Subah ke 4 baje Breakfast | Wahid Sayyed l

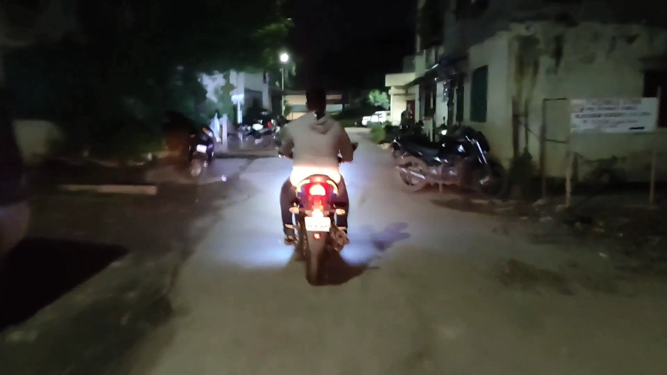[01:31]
बहुत ज्यादा कांप रहे हमारे भाई साहब।
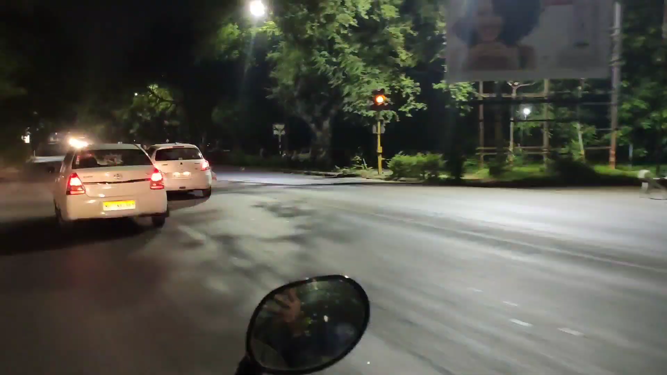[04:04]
So this is the night life of Pune. कभी निकलो हमारे पुणे में बाहर, रात को निकलो, कुछ ऐसा नजारा देखने के लिए मिलता है आपको।